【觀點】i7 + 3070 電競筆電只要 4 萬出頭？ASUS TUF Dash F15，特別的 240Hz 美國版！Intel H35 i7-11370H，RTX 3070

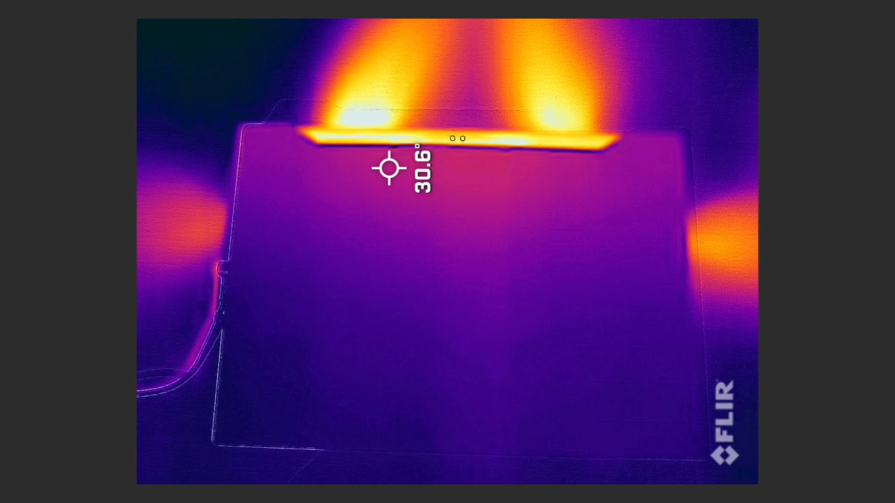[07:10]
不过这个风扇的风力是真的蛮厉害的可以看到热相仪这边呈现出笔电四个出风口走到后方两个排风左右也各有一个散热口在使用时我感觉键盘中央比较高温两侧则明显比较低如果是在急速模式下可以明显感受到两侧有风掠过手指
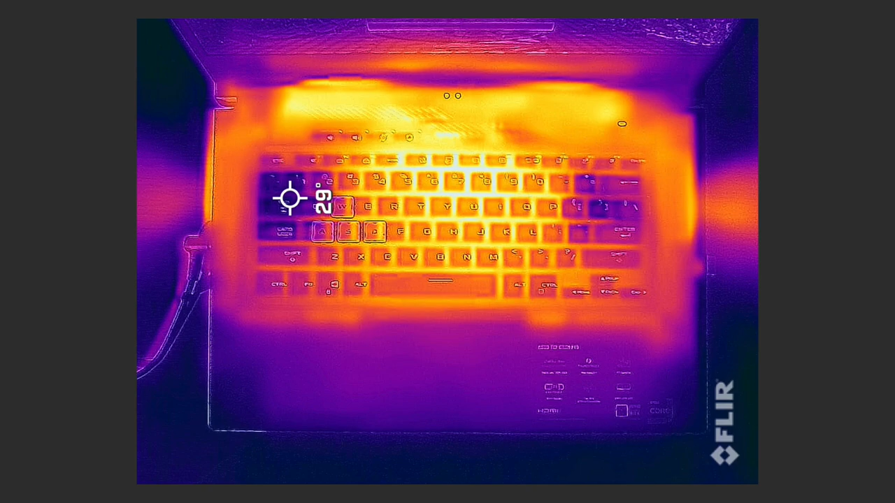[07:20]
的感受那经过热相仪测试后也的确可以看到键盘两侧是比较低温的